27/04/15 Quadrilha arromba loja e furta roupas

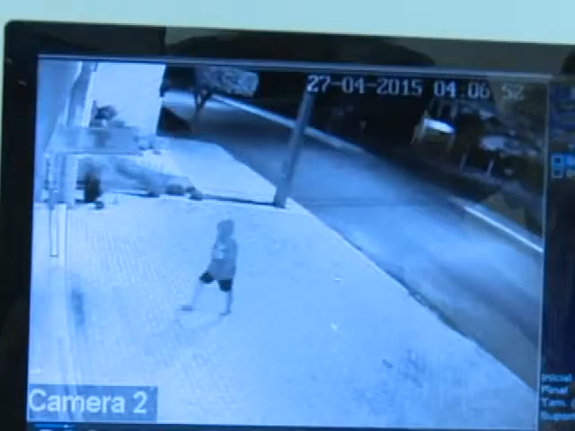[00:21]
Nas imagens de fora, um dos rapazes aparece encapuzado e observa a vitrine. Em seguida, os outros três marginais se aproximam, um deles com um pedaço de concreto que utiliza para quebrar o vidro. Em uma ação rápida, a quadrilha furtou pelo menos 50 bermudas e dois vestidos, conforme estimou uma das proprietárias da loja.